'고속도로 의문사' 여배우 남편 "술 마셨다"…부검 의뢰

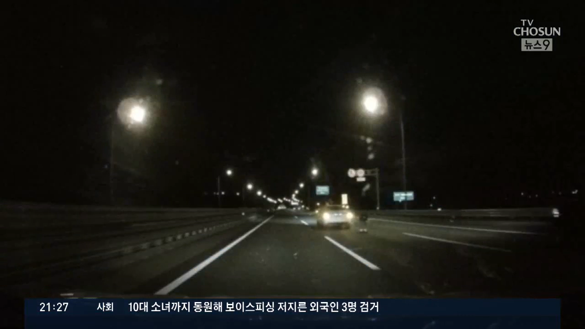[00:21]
어두운 고속도로 한가운데 비상등을 켠 자동차 뒤에 한 여성이 허리를 숙이고 있습니다. 지난 6일 새벽 인천공항고속도로 2차로에서
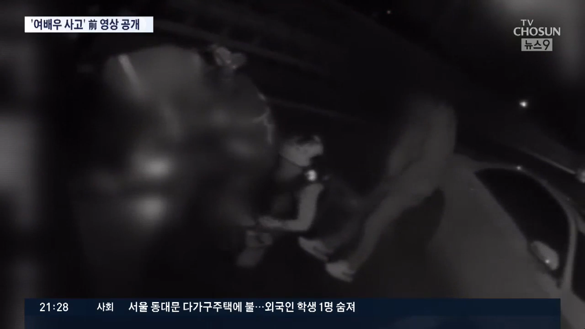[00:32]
여배우 A씨가 잇따라 차에 받쳐 숨겼습니다. A씨는 사고 직전 몸을 숙이고 비틀기를 반복했습니다. 경찰은 사고 현장에 구토 흔적은 없었다고 밝혔습니다.